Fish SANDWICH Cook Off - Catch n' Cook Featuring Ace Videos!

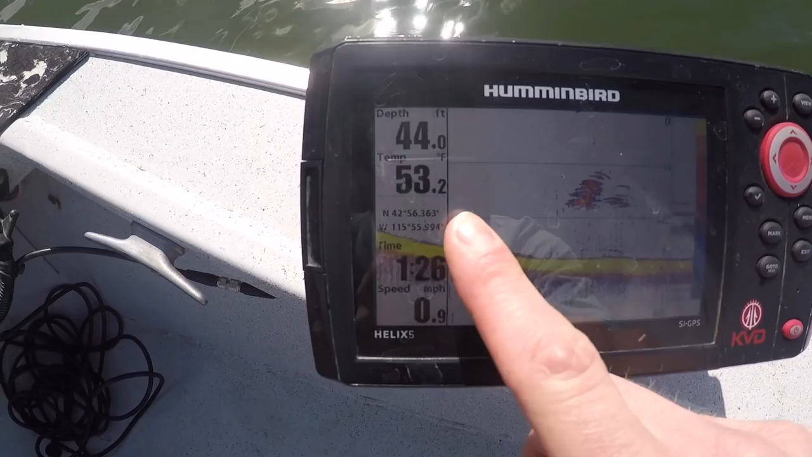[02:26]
On screen: depth 44.0 ft, water 53.2°F, speed 0.9 mph
all right so take a look at this that's what we're looking for right there in about 44 feet of water water's low 50s you see that that's a nice cool probably of crappie slash perch
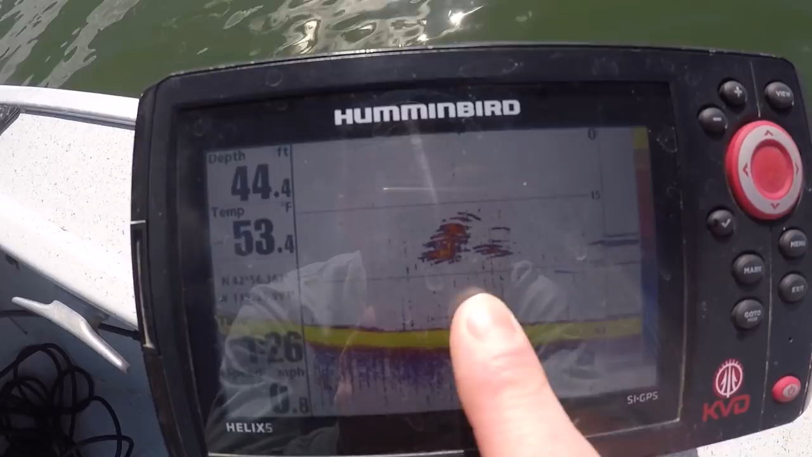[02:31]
On screen: depth 44.4 ft, water 53.4°F
right there that's what we're gonna be looking for today let's go ahead and get our jig down there see here we go let's get her down there
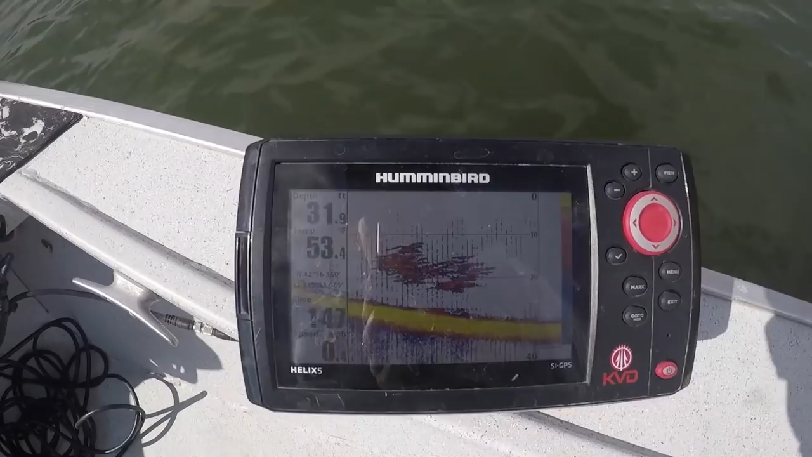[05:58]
is the kind of crappie ball you're looking for nice looking school right there we're gonna go ahead and anchor up on the trolling motor it'll keep us stationary right here we're gonna get down and fish that